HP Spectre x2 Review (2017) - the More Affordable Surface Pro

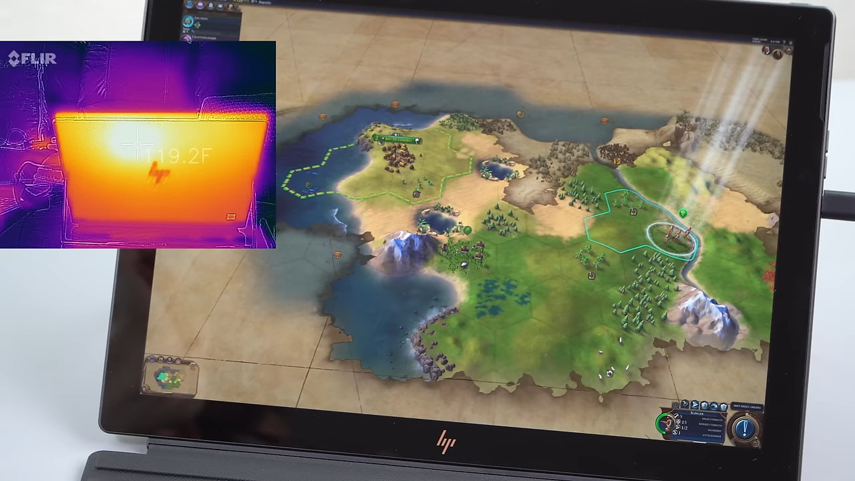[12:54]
But when you're playing games like Civ 6 here, it is, you don't want to even touch it back here. So it well goes over human body temperature by 20 degrees Fahrenheit.